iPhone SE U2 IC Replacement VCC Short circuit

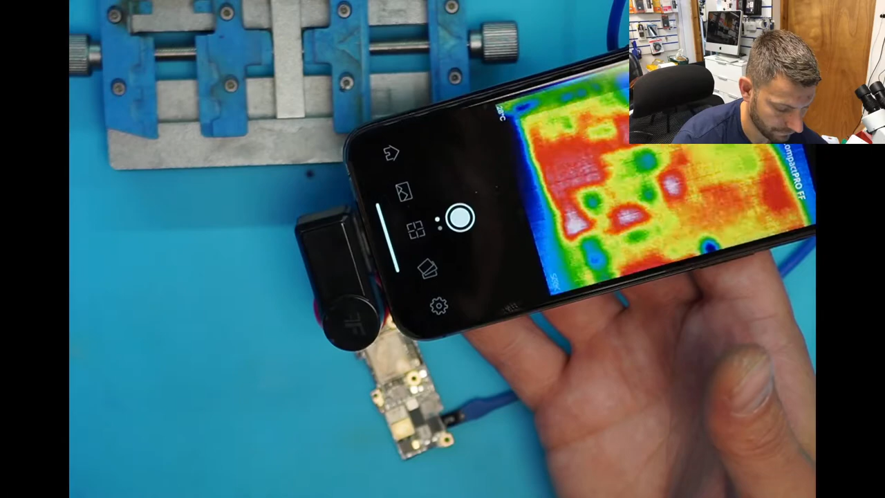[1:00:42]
Look, did you see? You saw that capacitor straight away.
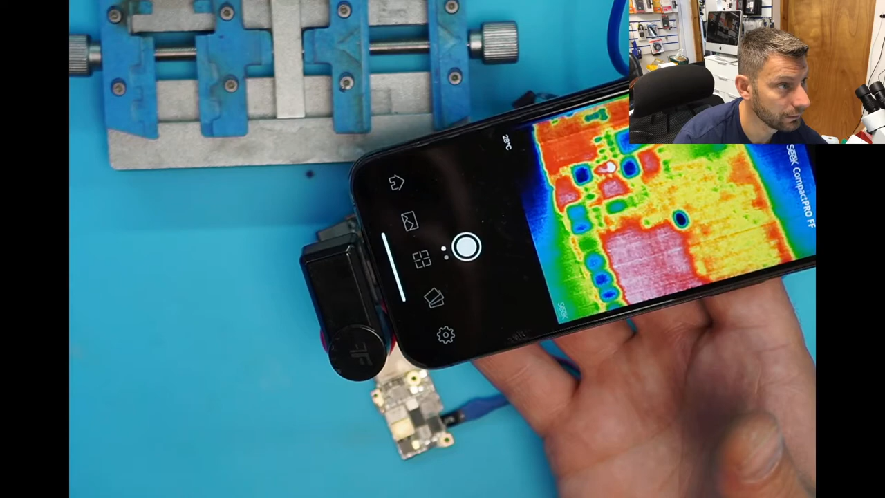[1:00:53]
That is the first that is getting hot. You see it, yeah? So that's why I'm telling you, like, we could only spot that one, like, because it's not looking great,